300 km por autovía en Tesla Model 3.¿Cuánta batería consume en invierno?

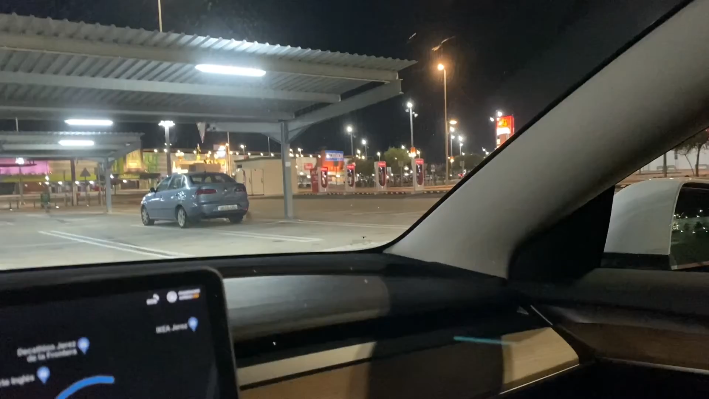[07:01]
ahí se ven están los cuatro vacíos estos son de hasta 150 kilovatios de potencia pero vamos que normalmente te van a dar unos 120 125